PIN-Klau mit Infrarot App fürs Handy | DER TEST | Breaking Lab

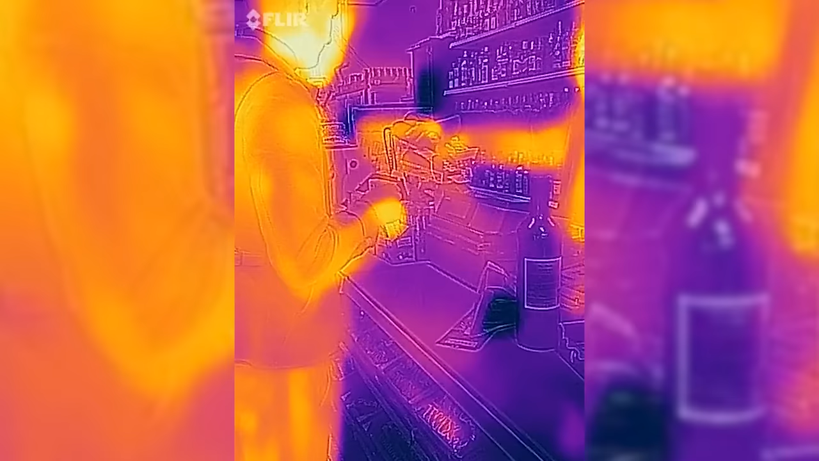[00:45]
Kim nutzt einen Wärmebildaufsatz für ihr Handy.
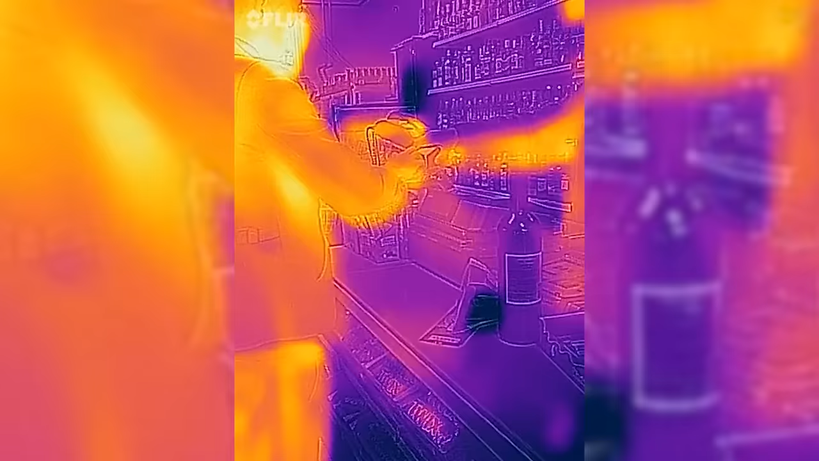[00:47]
Der Trick ist einfach, dass die Person vor ihr die Tasten berührt und da kommt es zu einem Austausch der Wärmeenergie.
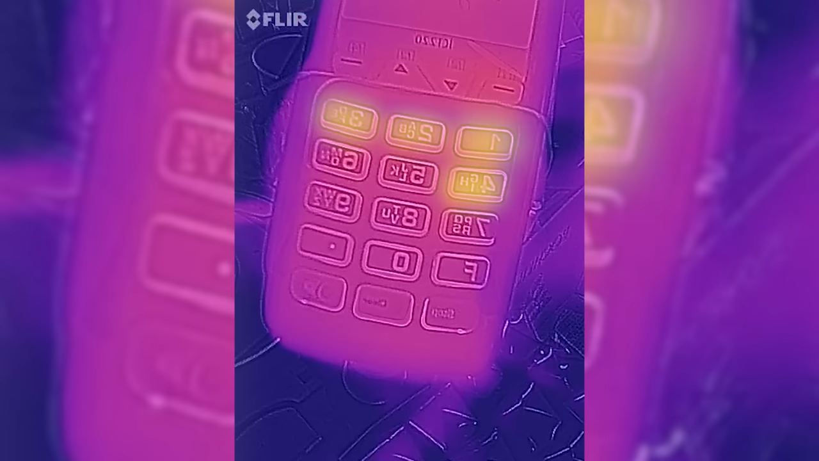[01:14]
Das heißt, man kann die Reihenfolge auch bestimmen, dass sie sich auch nacheinander abkühlen. Das heißt, die heißeste Taste ist die Taste, die zuletzt gedrückt wurde und die kälteste, die zuerst gedrückt wurde.
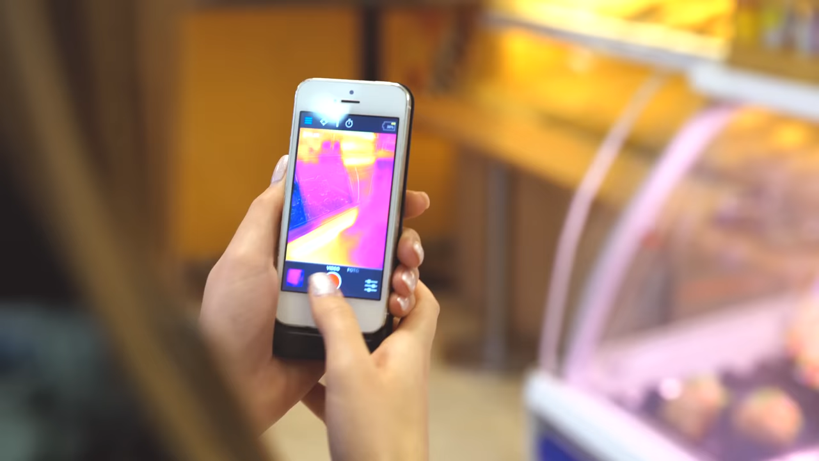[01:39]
Bei einer Wärmebildkamera funktioniert es ein bisschen anders.
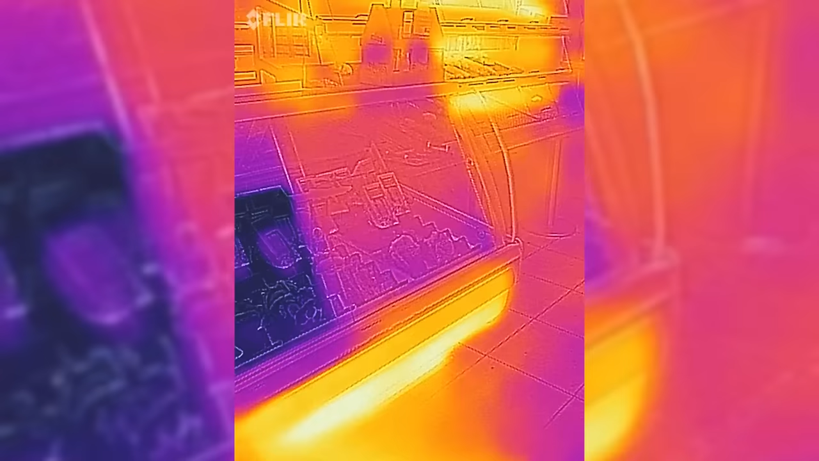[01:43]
Da werden Intensitäten gemessen und man schaut sich einfach nur die Unterschiede an.
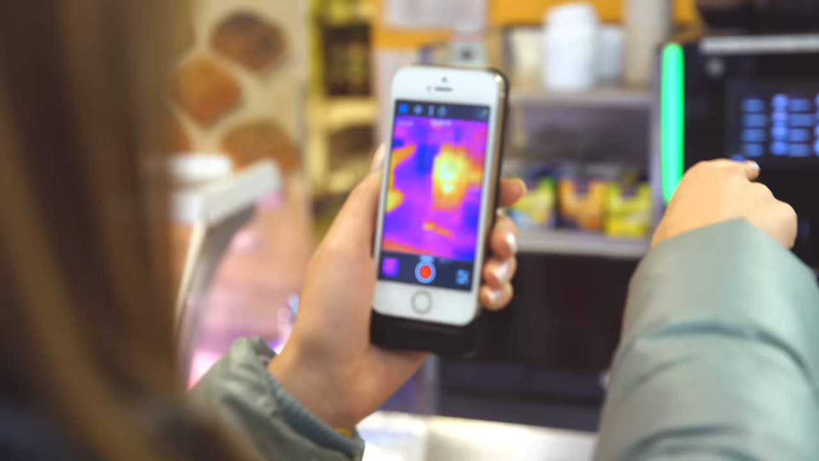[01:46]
Deswegen werden auch keine konkreten Temperaturen gemessen, sondern die Unterschiede der Objekte zueinander.
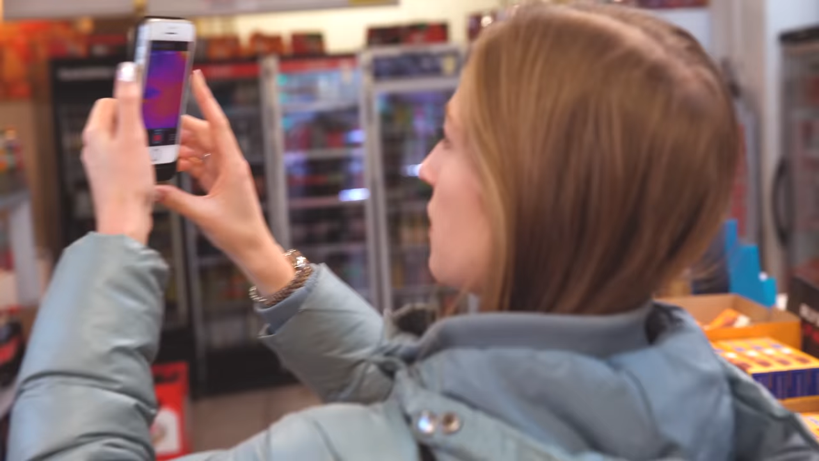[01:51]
Jeder Körper strahlt, wenn er warm wird. Ihr kennt das wahrscheinlich von Kohlen, die glühen. Aber andere Körper strahlen auch.
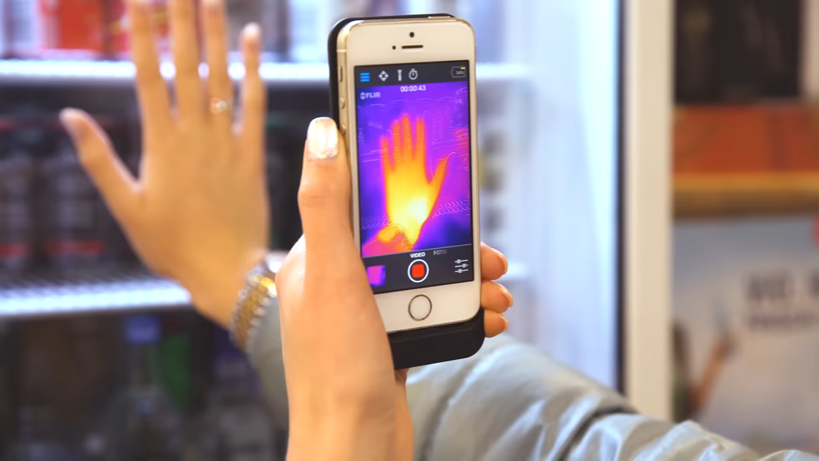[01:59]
Auch wenn sie nicht so warm sind, man sieht das nur nicht so gut, weil sie in dem nicht sichtbaren Bereich strahlen.
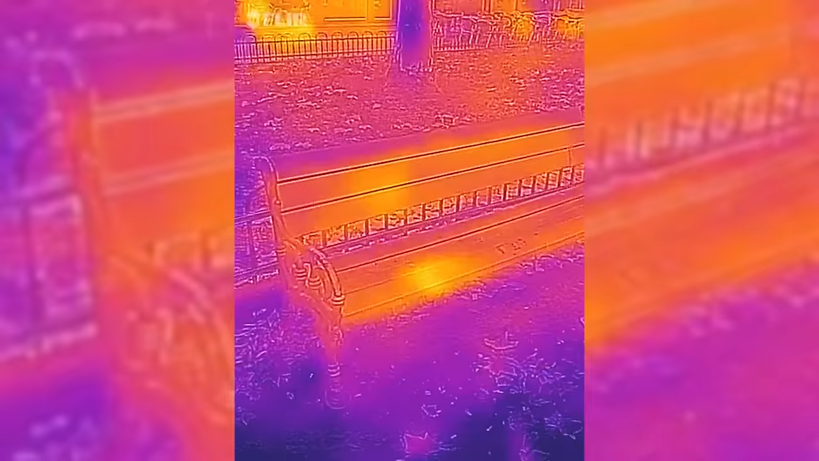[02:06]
Die Bank, die Tiere, der Boden, alles strahlt Strahlung ab.
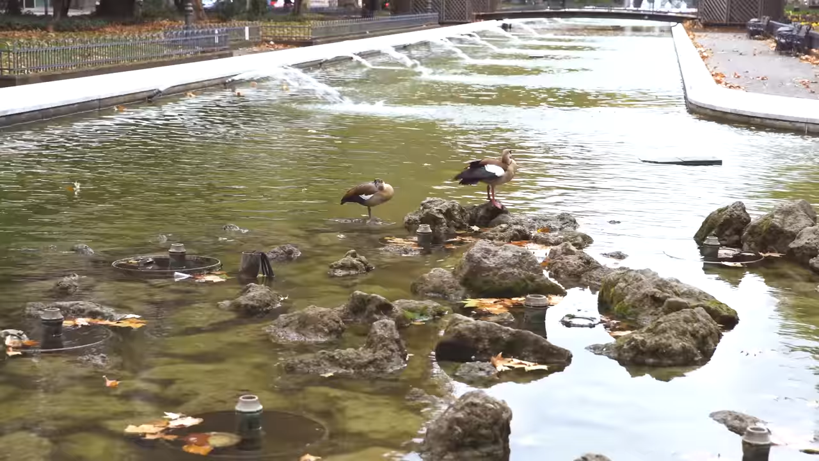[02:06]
Aber halt in unterschiedlichen Frequenzen.
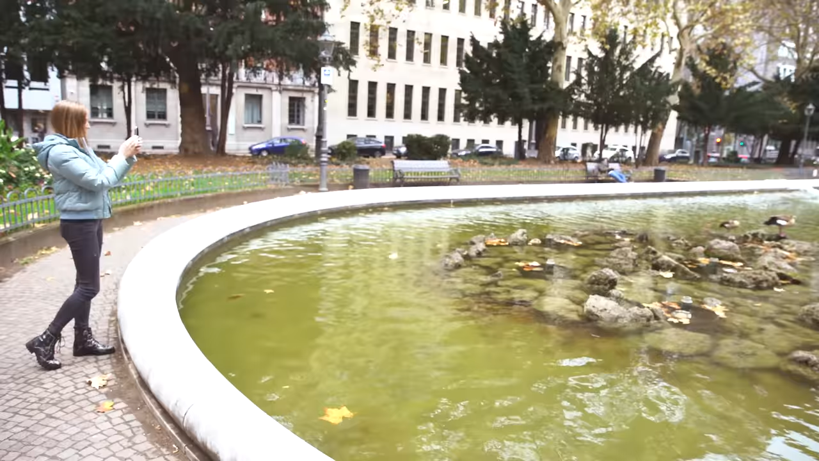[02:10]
Max Planck hat das in seinem Strahlungsgesetz untersucht und die Wärmebildkamera ist in der Lage,
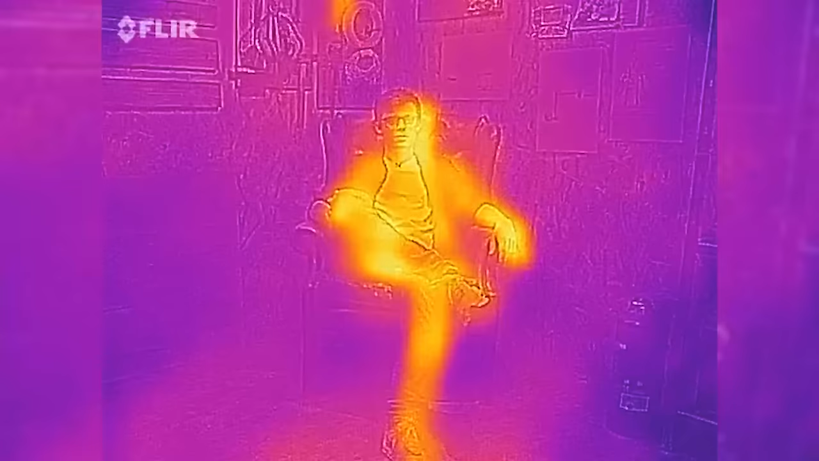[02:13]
das in ein Bild zu verwandeln, was wir dann sehen können.
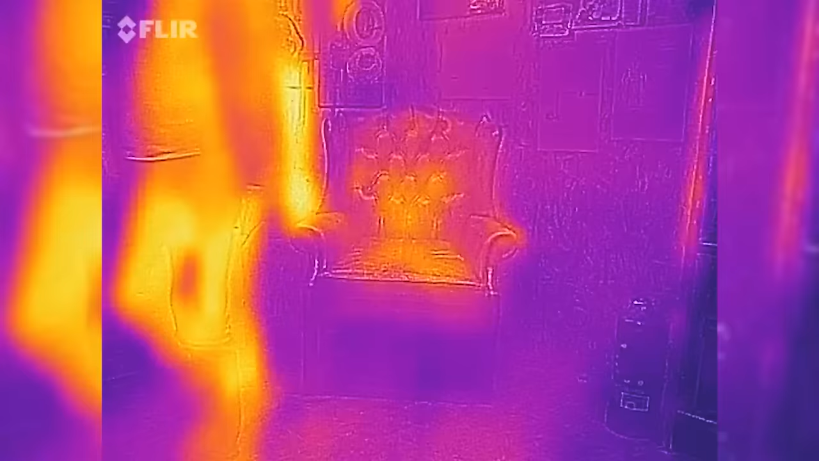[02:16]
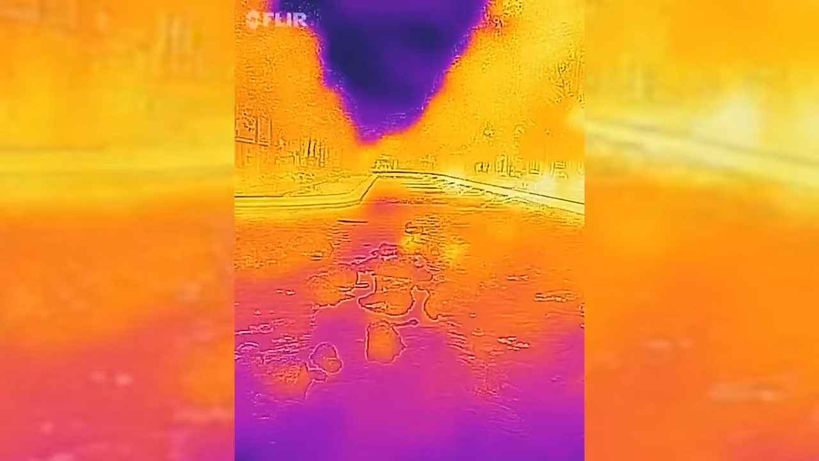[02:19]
Die Vögel sind nämlich nur unten warm und am Gefieder nicht,
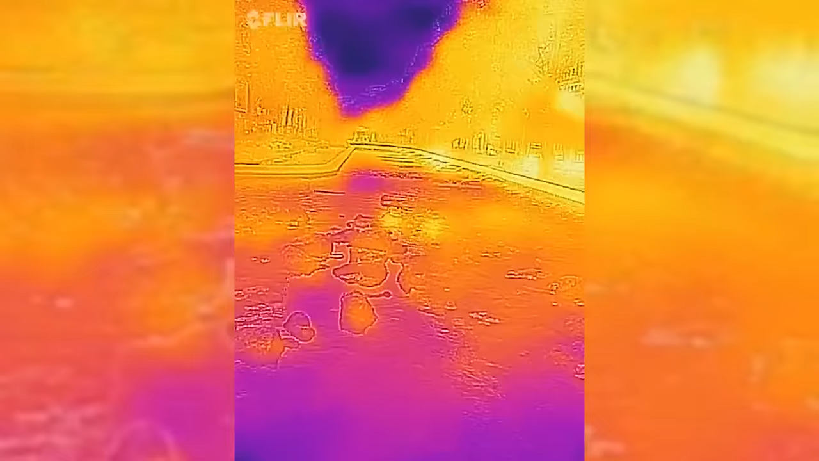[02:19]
weil die so gut isoliert sind von ihrem eigenen Pelz oder von ihren eigenen Federn.
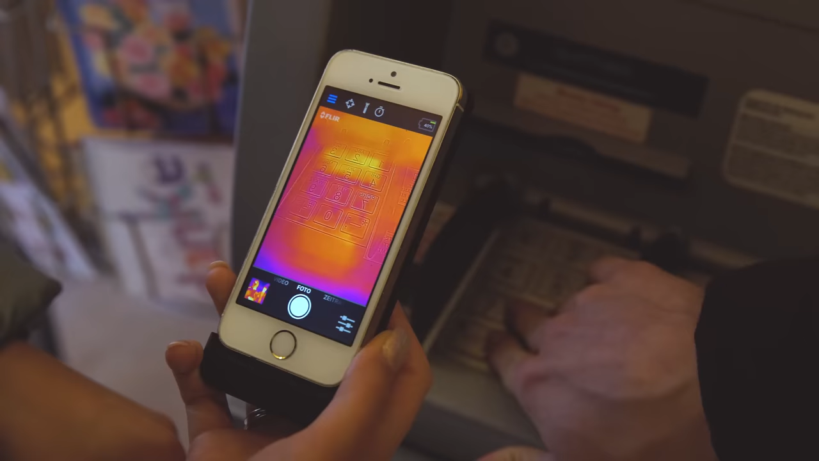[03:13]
Das heißt, wenn ich die Tasten gedrückt habe, dann leitet sich die Wärme total leicht ab und man kann nach kürzester Zeit schon nicht mehr erkennen, welche Tasten gedrückt wurden.